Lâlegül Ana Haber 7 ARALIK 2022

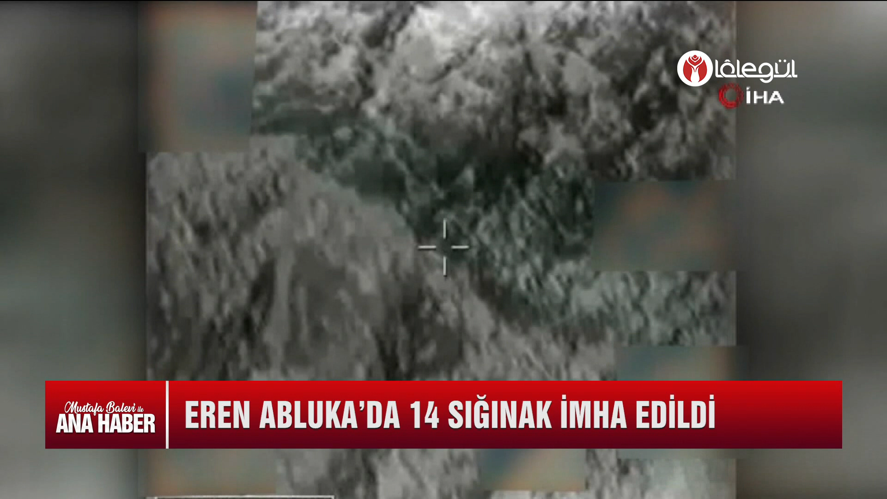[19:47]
Mehmetçik tarafından teröristlere ait bulunan tüm mağara ve sığınaklar imha ediliyor.
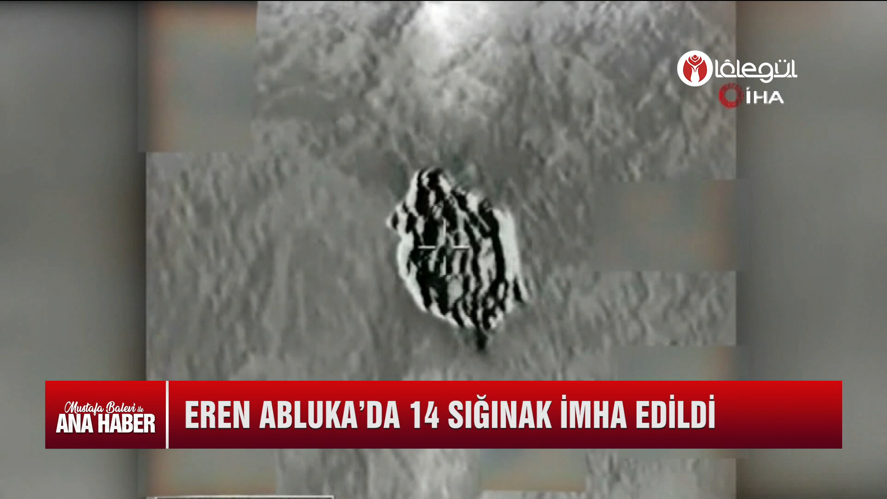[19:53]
İçişleri Bakanlığı'nca Tunceli'de sürdürülen Eren Abluk'a sonbahar kış 13 operasyonu çerçevesinde
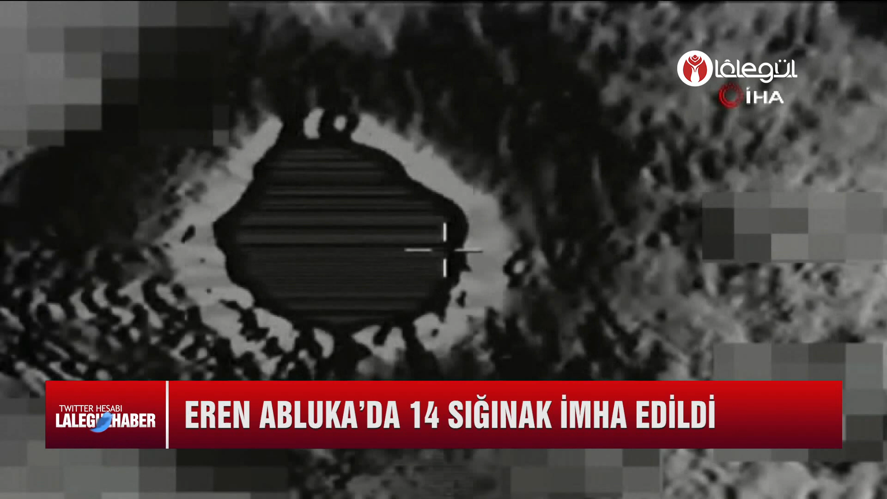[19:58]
Ovacık ilçesi kırsalında gerçekleştirilen operasyonda 14 sığınak tespit edildi.
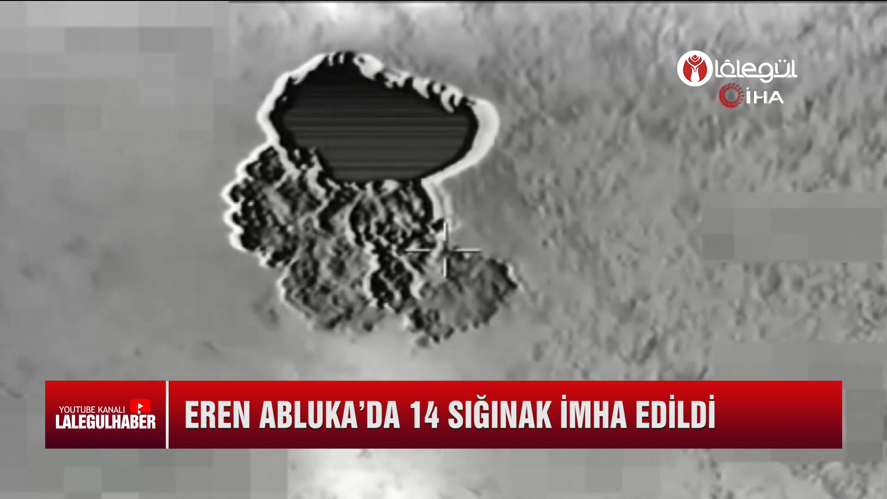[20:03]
Mehmetçik Merkez İlçe Bali Deresi bölgesinde PKK terör örgütünün büyük şehirlerde bombalı eylem yapmak üzere eleman yetiştirdiği sözde EYP eğitim kampları ve sığınaklar tek tek imha edildi.